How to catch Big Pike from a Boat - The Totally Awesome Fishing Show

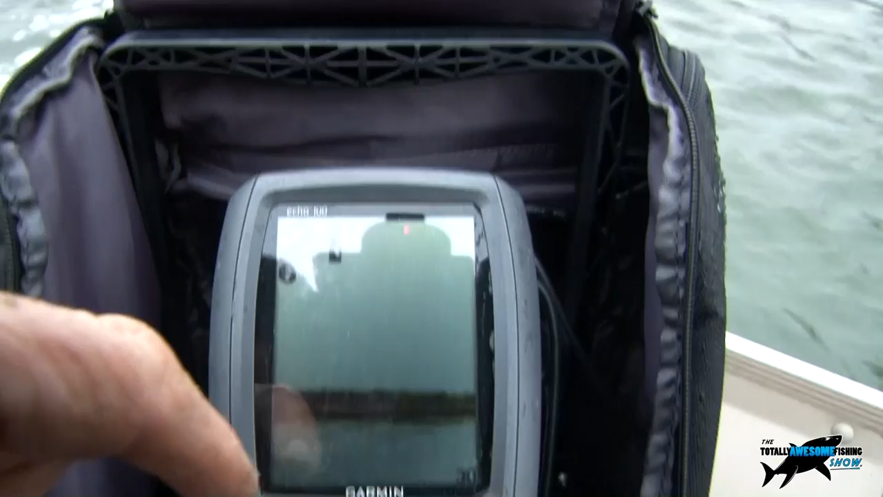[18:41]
So, pretty deep. Pretty deep. It says the water temperature here looks like 6 degrees centigrade, and there's another fish coming on. So good idea to use these Garmin little sounders, because not only does it tell me the depth, but I mean, I've basically read the water by looking at those bubbles on the surface. But there we go, another fish just marked on there, down at 11 feet depth, maybe 12 feet of depth. I think I'm gonna add another one there. I think if that's where the bait fish are, I'm gonna start.